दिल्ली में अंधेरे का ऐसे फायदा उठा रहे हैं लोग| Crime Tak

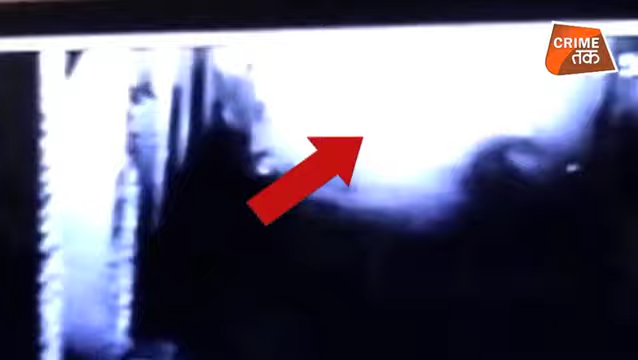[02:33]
से भगा ले जाता है और जब तक गहरी नींद सो रहे लोगों को इस आग का पता जलता है आग लगाने वाले बदमाश तूर जा चुके होते हैं